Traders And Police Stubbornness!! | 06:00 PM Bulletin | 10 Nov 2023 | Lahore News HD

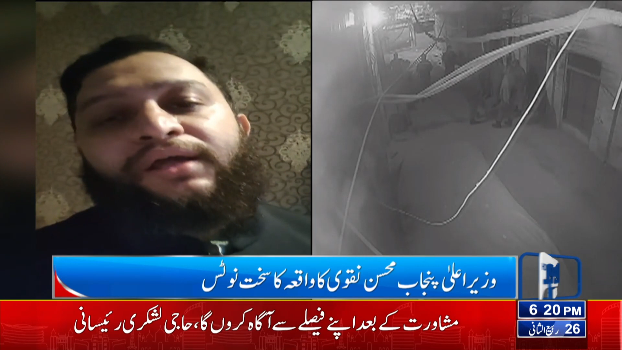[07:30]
دوسری جانب صدر ایڈی میٹ مارکٹ شاہ علمی عمر جاوید بٹ کی رہائشگیہ پر رات کے اندھیرے میں پولیس کا چھاپا تاجی رہنما کو مارکٹ بند کرنے کا اعلان کرنے کو کہا گیا عمر جاوید بٹ کہتے ہیں پولیس افسران ایسے اقدام سے تاجروں اور حکومت کے درمیان منفی رویے کو فروغ دے رہے ہیں کمیشنر